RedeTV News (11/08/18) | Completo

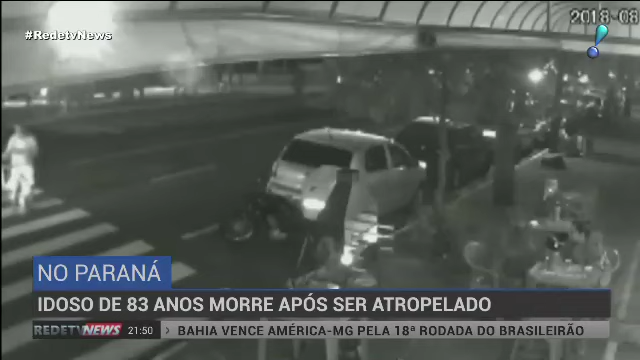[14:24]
A vítima atravessava a faixa de pedestres, empurrando uma bicicleta quando foi atingida por uma motocicleta.